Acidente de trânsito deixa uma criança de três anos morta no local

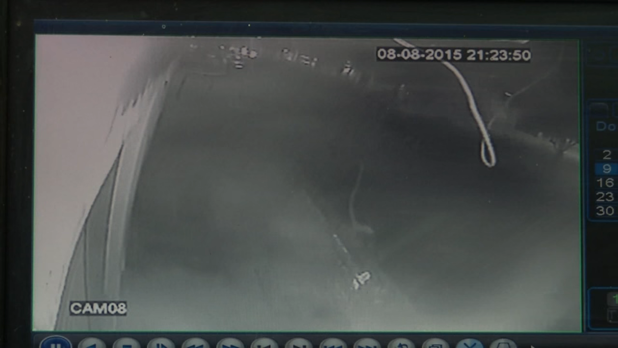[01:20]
Observe que a motocicleta vinha normalmente na rua preferencial e o carro que deveria parar vinha em alta velocidade.
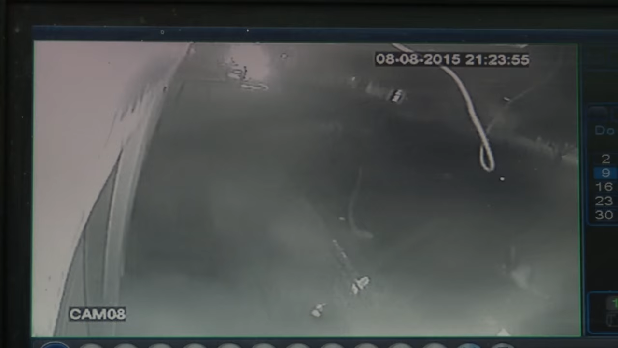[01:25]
Essa mulher que mora bem ao lado viu tudo e ajudou a socorrer as vítimas.